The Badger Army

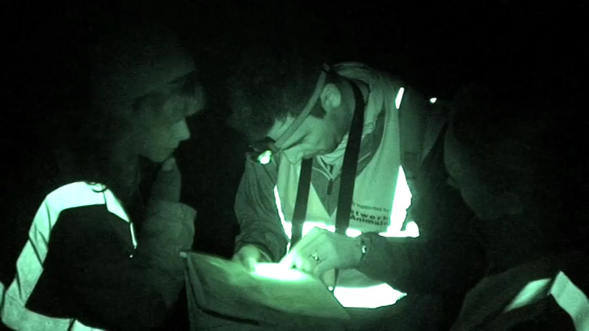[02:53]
The Wounded Badger Patrols was something that was created from the Team Badger campaign movement,
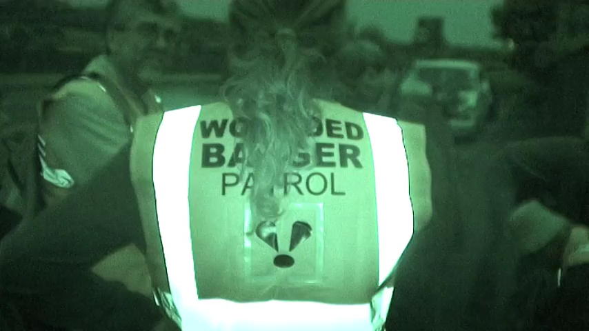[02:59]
looking for ways we could bring people together to peacefully protest against this cull within the law and could
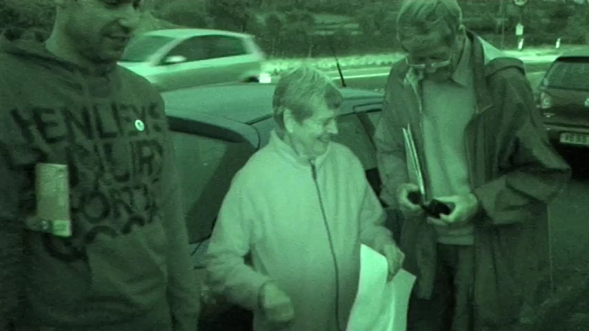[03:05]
do something to try and help retrieve wounded animals that might come out of the cull zone. So it was a new idea, one that's really caught people's imagination.
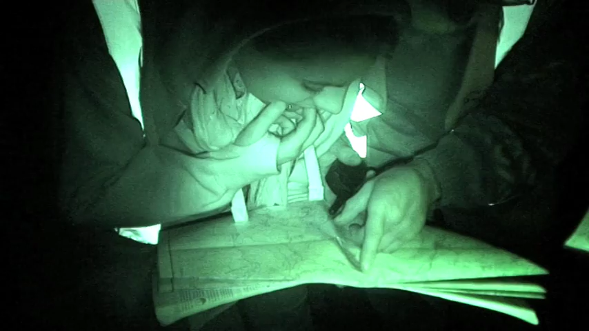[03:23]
and I think has really made people think about the level of interest and concern for protecting wildlife across the country.
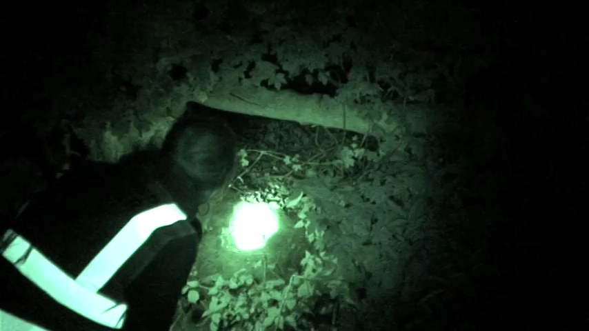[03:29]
You can see that this is a set here because of all the earth that they've scratched down whilst burying themselves,
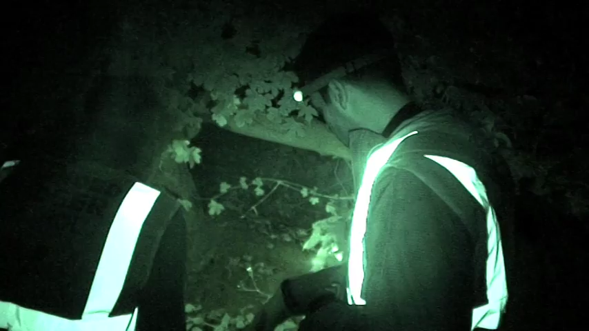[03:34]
and you can just see just in there the actual set itself.
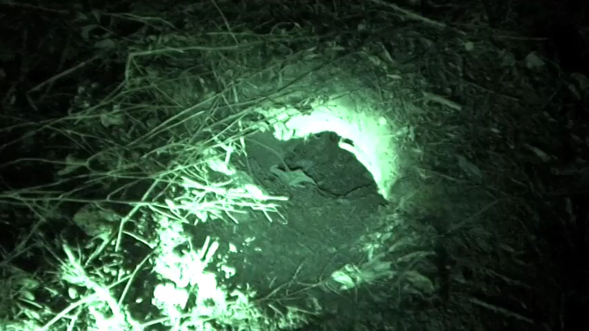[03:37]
Well, Wounded Badger Patrol, as the name implies,
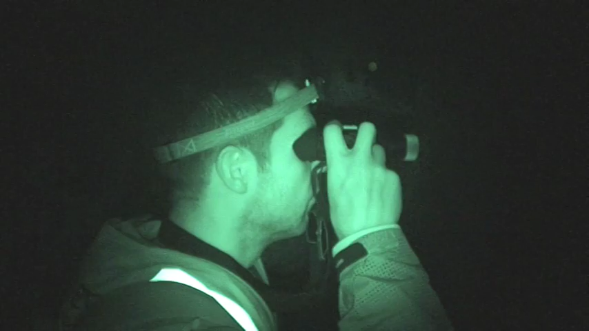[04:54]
It is. Can I just ask you where these goggles came from? Brian Mays lent them to us. Why does he need military night vision goggles?
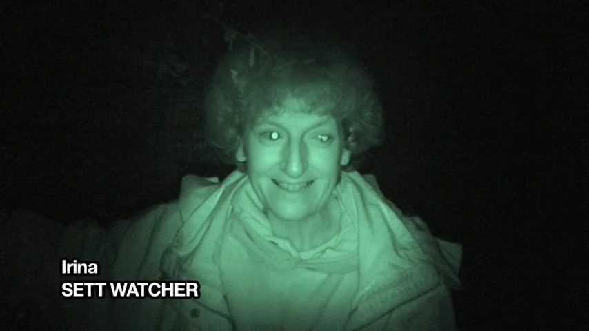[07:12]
like to get the protection order on them in the first place, because I've always been into badgers ever since I was a kid, so this is like just carrying it on now.
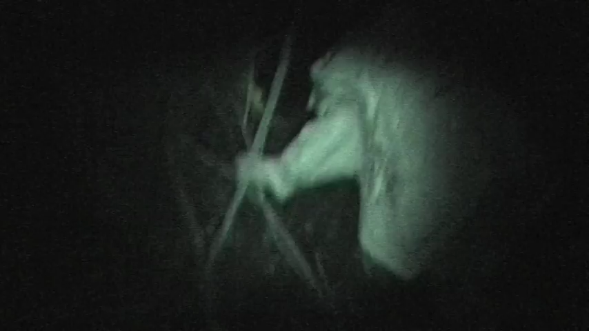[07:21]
Well, the sets are all along here.
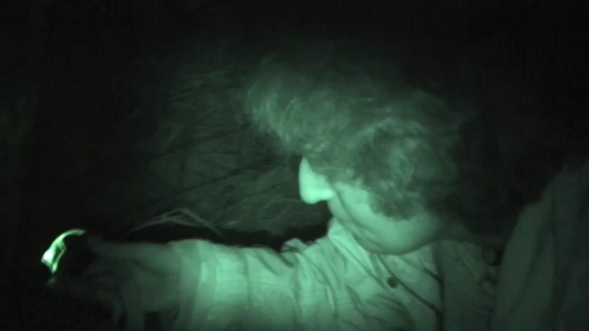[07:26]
You can see where they're digging out fresh holes as well. So
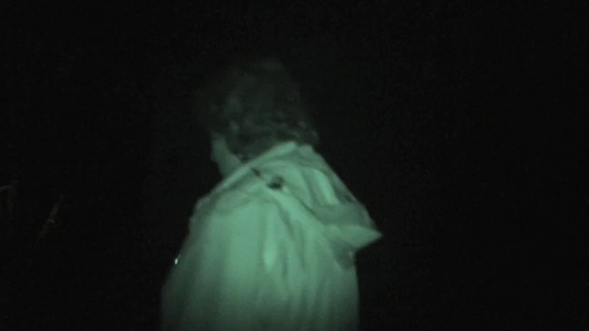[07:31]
the stream, they use this because there's a stream down the bottom there where they get their fresh water from.
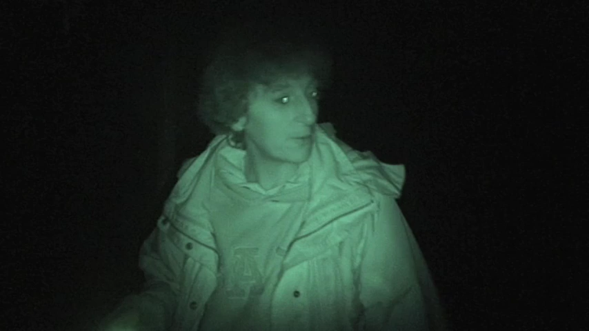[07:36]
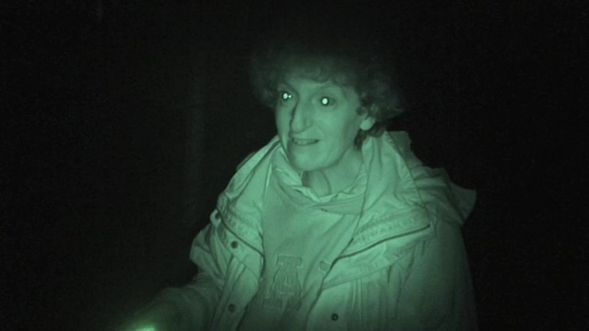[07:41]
And also there's lots of berries and stuff like that that they can get from just down there.
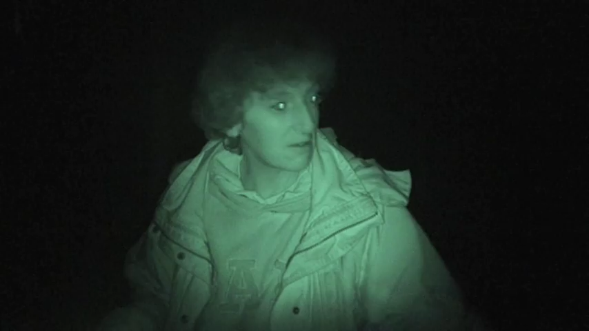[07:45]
So they like to use this. I've been coming for about 2 months,
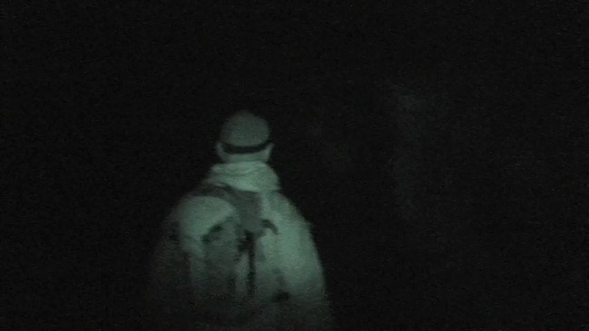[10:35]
What they're doing is basically monitoring, going into the areas where this is taking place,
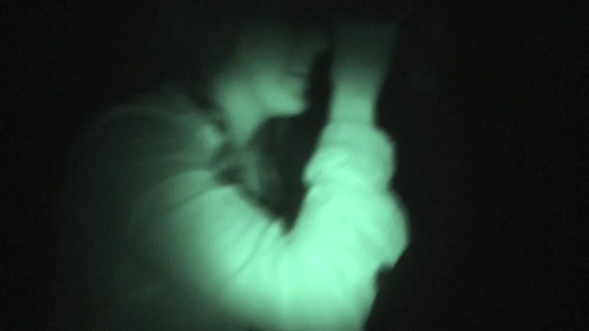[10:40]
and doing what the government effectively is not doing. And that's putting in place effective safeguards for humaneness monitoring, because we don't have them.
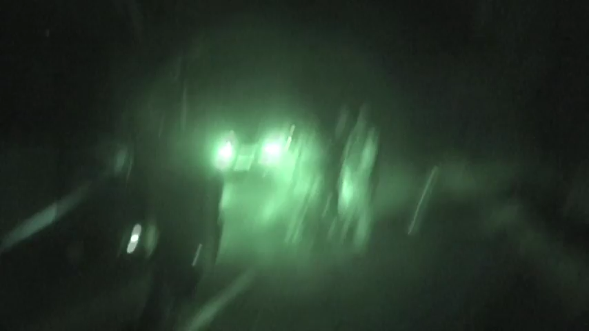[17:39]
that activists were on a public footpath.
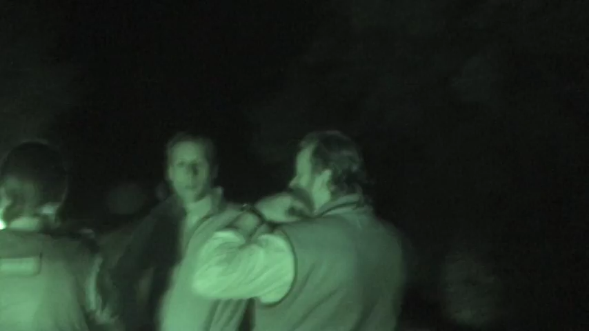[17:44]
They were then attacked by four men. The car had its wing mirrors broken off.
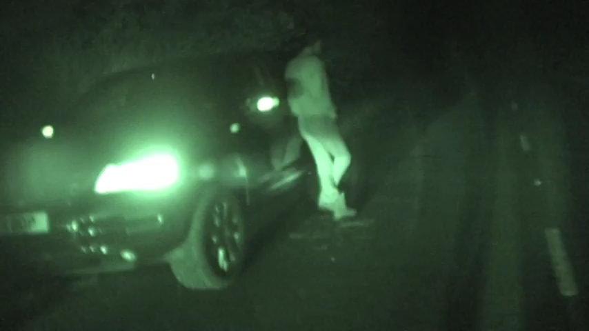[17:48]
One of the men who I identified as Mr.
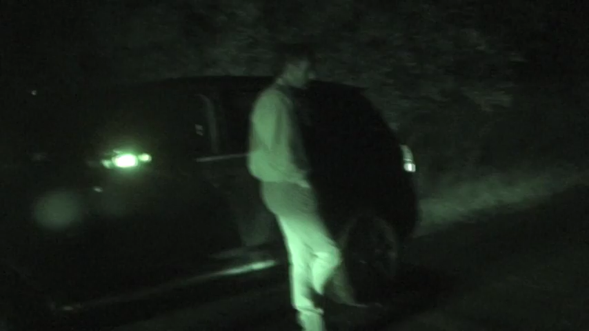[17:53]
Roger Warner, who's one of the masters of the Lebri hunt and also a beef farmer at Town Street Farm in Turley. He is alleged to have said that we won't be able to drive off, it's unroadworthy.
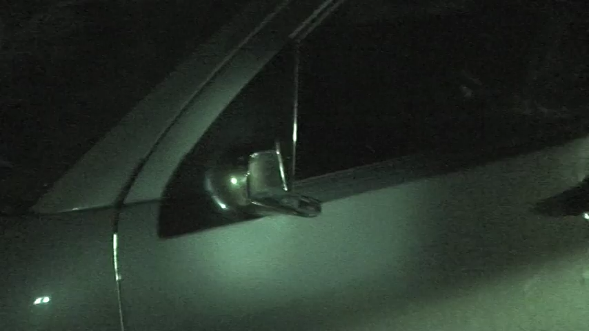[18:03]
They pointed out the fact that both the mirrors were gone from the vehicle, so therefore the vehicle's not roadworthy and can't drive anywhere. But both the wing mirrors were on the vehicle when we went up the public footpath, which is just over there, marked as a public footpath, just to your right, which is where they saw us coming down from. They're claiming that we were trespassing, but we weren't. It's a public footpath, and they commit criminal damage on one of our vehicles.